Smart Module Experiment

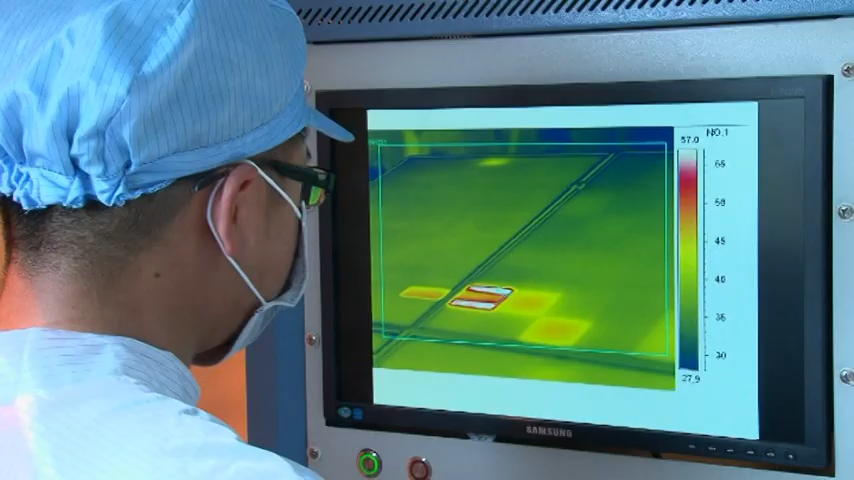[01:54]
Conclusion Thanks to integrated solar cell optimizers,
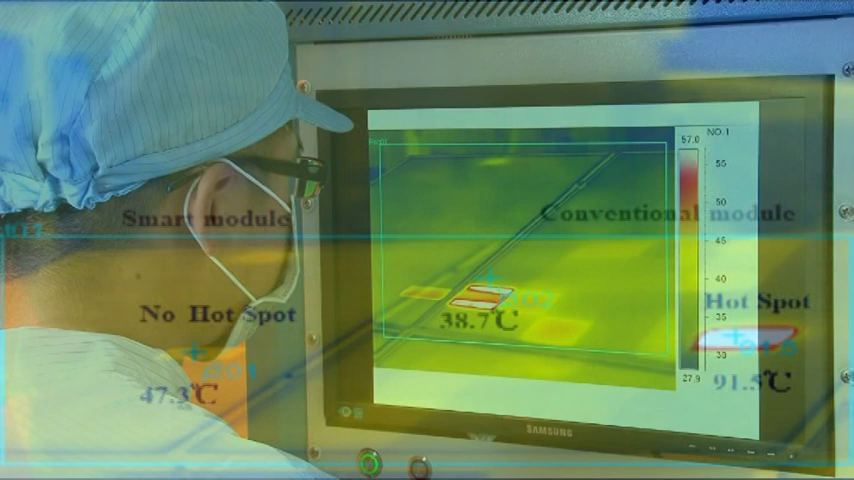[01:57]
hotspots are eliminated in smart module and increase energy
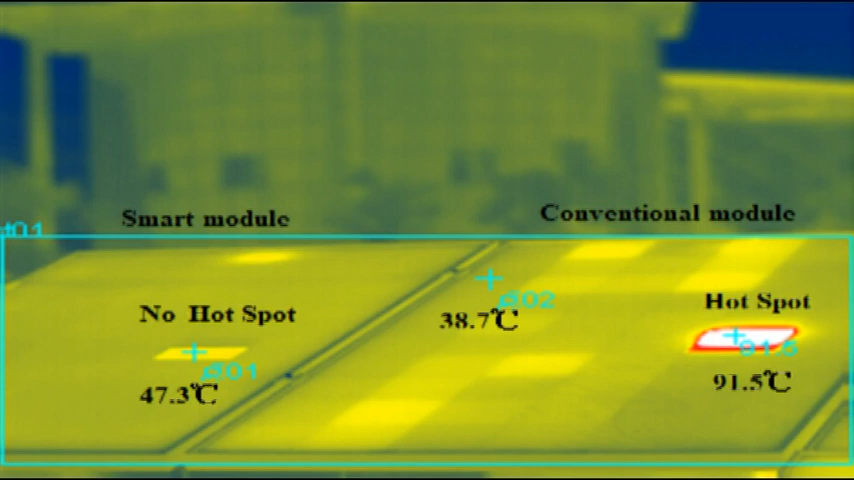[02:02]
yield 20% compared to standard module due to shadowing. 5.